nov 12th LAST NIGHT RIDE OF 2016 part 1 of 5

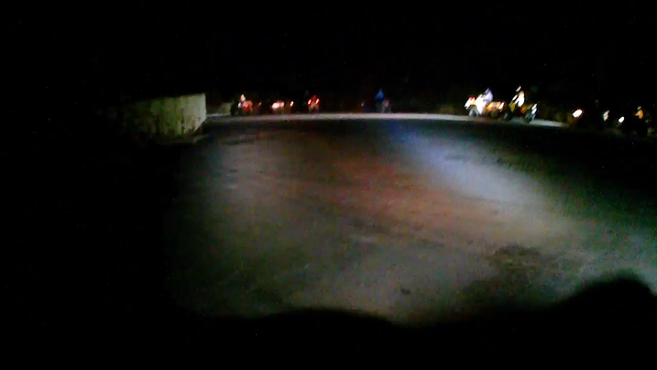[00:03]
November 12th, night ride. Last night ride of 2016, ladies and gentlemen. First row underway.
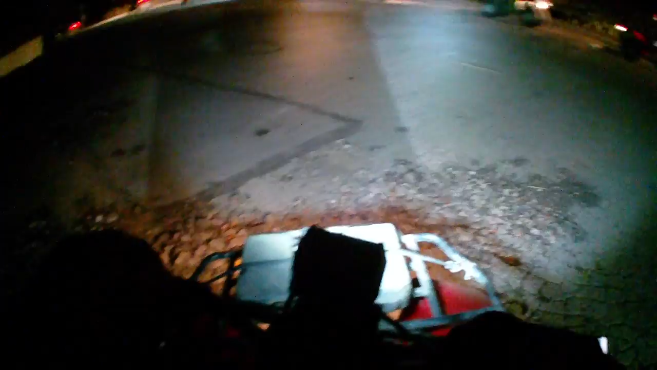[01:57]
Where, oh, there he is. Yeah, right there. There he goes. Following the DVD. There's row four.
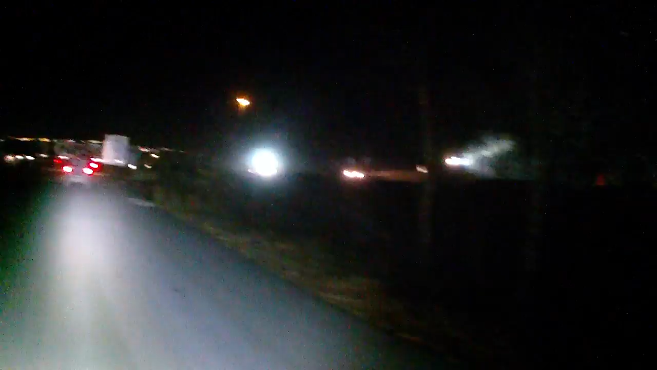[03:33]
Oh, there's the new, there's one of the water bars. Be careful of these water bars.
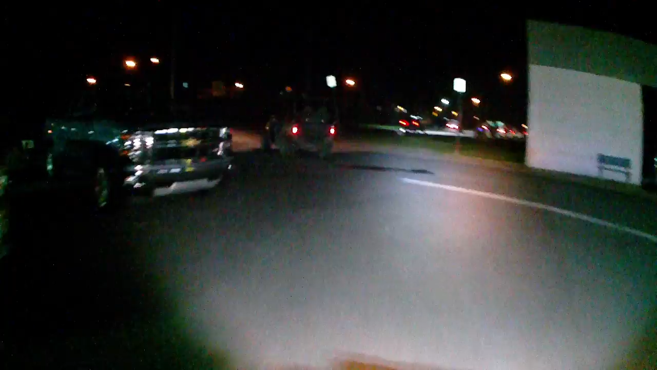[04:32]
Right here, we're just doing our victory lap.
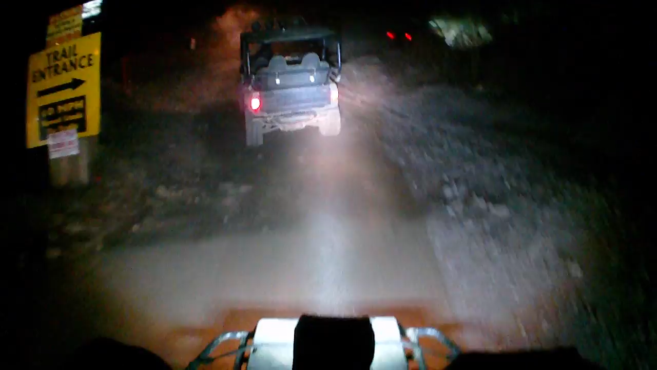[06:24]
We are officially on the trail. Fucking dust storm already. Oh, careful, here's a water bar. I jumped.
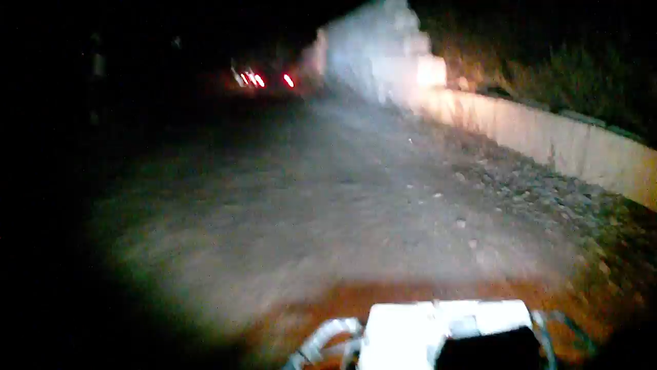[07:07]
Oh boy, here comes the mud. I didn't want to get all muddy, but...